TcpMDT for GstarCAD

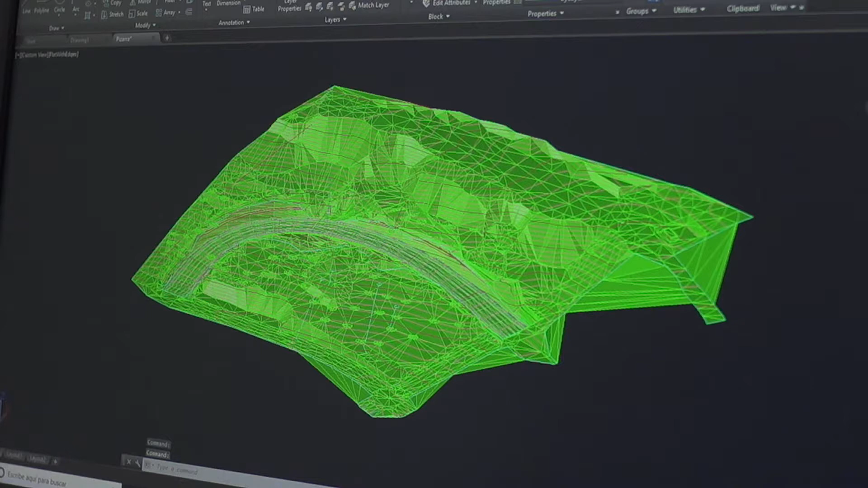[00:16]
Used by thousands of professionals around the world, TCPMDT enables users to carry out everything from terrain modeling of a plot of land to the preparation of road and urban planning projects.